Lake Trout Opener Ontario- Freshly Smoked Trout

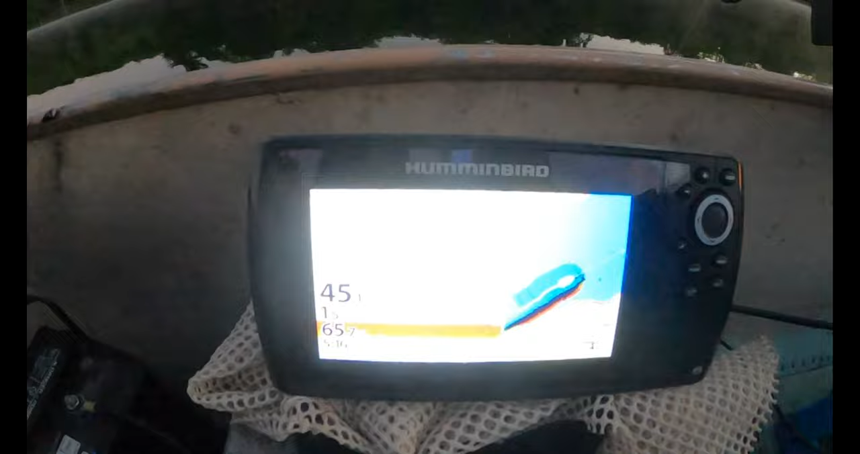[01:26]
Can't hardly see, but that's okay.
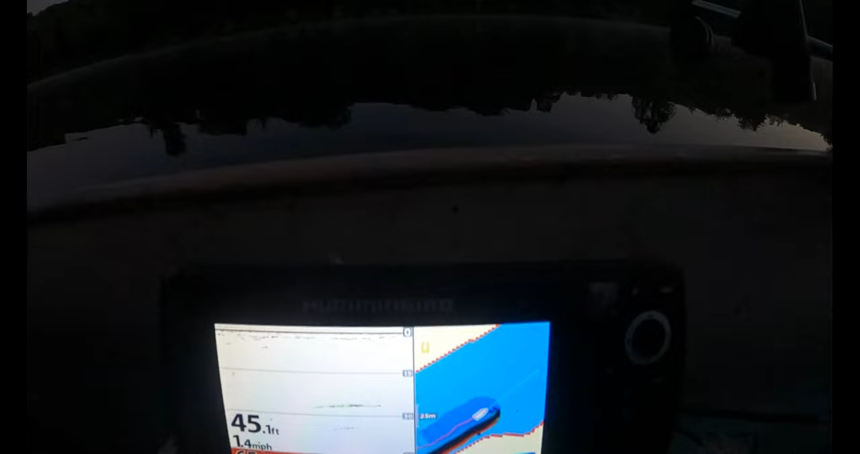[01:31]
On screen: depth 45.1 ft
Just going along here, 45 feet. Well, we finally got a trout. Nice one.